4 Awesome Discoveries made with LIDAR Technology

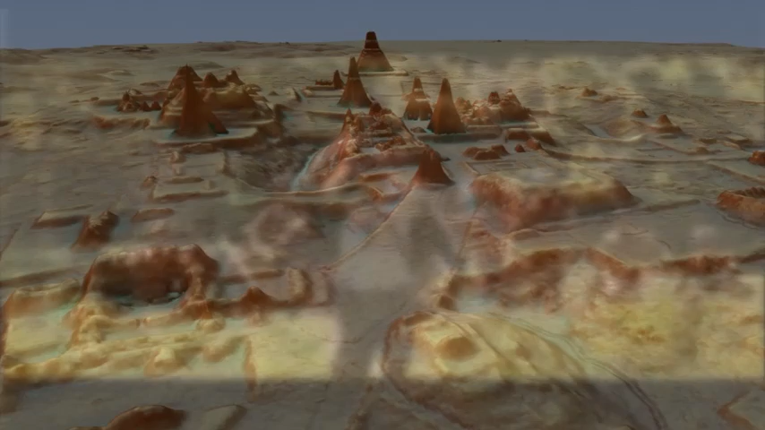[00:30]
LIDAR has literally shone a light onto entire civilizations that were previously unknown.
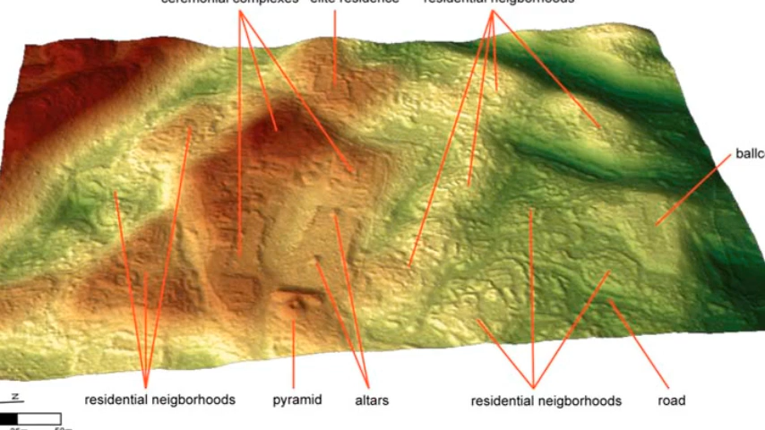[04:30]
with its pyramids and temples located at the city's edges rather than concentrated in the center.